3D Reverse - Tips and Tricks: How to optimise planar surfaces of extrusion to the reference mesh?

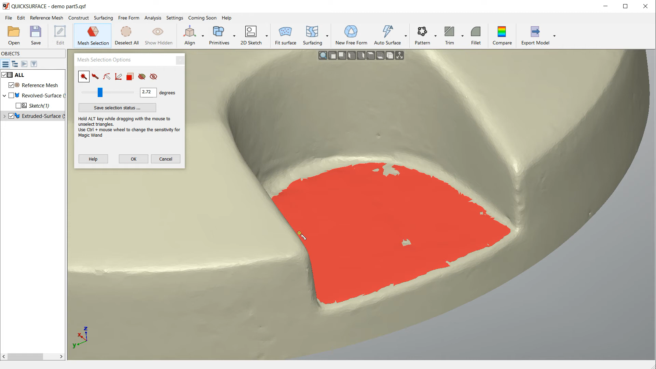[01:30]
The reason for this is that in such way we get more points and better presentation of the surface so the positioning of this extrusion will be much more accurate.
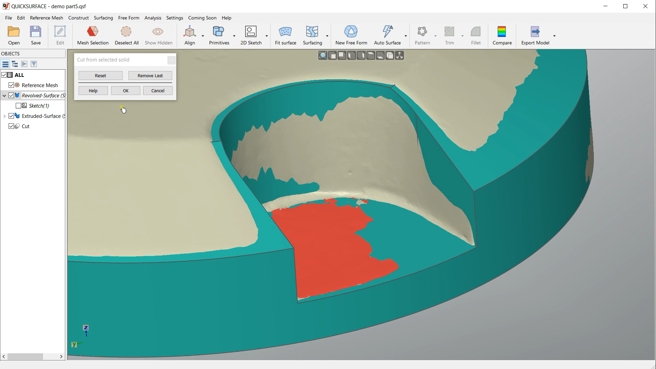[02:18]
can see that the accuracy is what I want and this is the best position.